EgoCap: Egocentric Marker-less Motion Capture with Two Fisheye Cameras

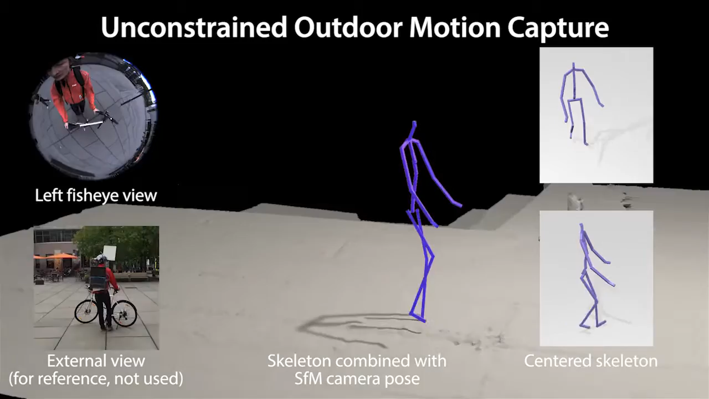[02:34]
Our EgoCap approach also enables capture of large-scale motions outdoors such as this walking motion or even cycling freely.
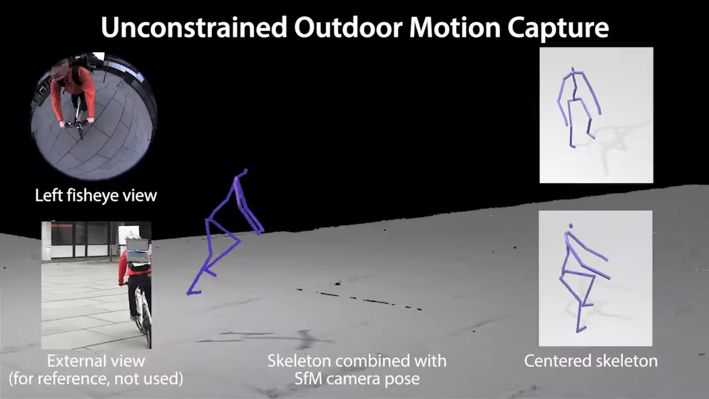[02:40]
In this example, the global camera pose is reconstructed with structure from motion. Capturing cycling motions would be extremely difficult with outside-in motion capture approaches due to the constrained recording volume.
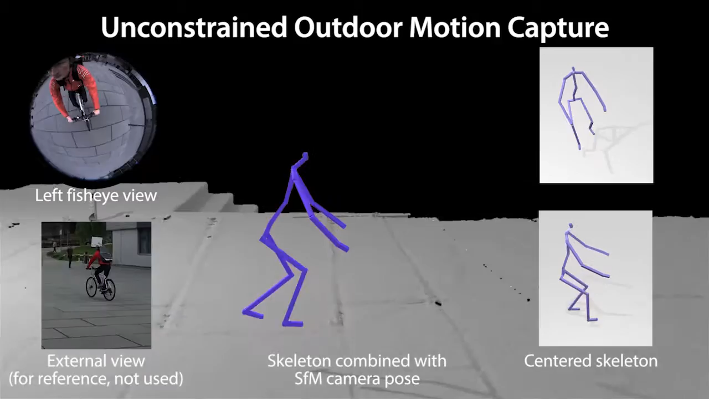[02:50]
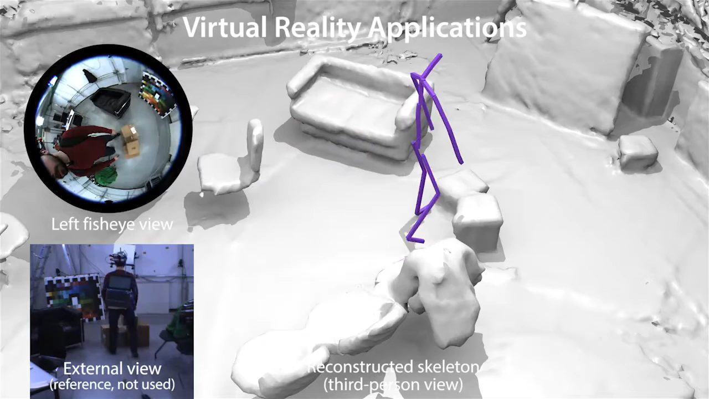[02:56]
This is a virtual reality scenario in which the global pose of the user is tracked with structure from motion.
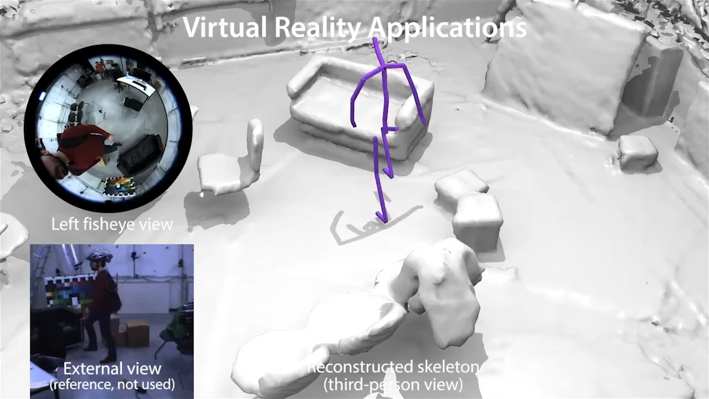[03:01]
Here we show the user's skeleton in a virtual environment in which he interacts with a virtual object. Here the user sits down in a real sofa and a virtual sofa in VR.
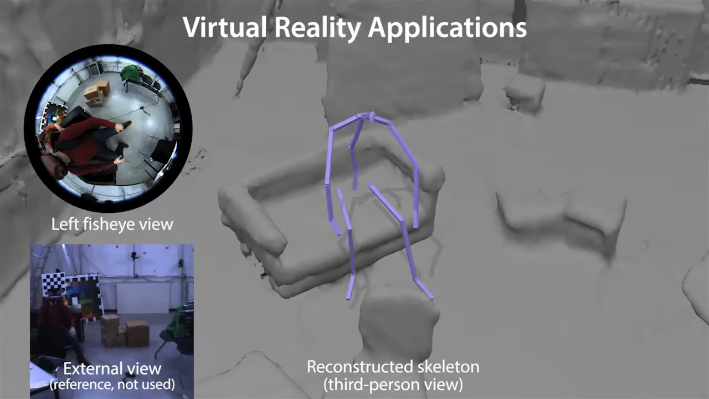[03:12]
This is how the user could perceive the virtual rendering through a VR headset.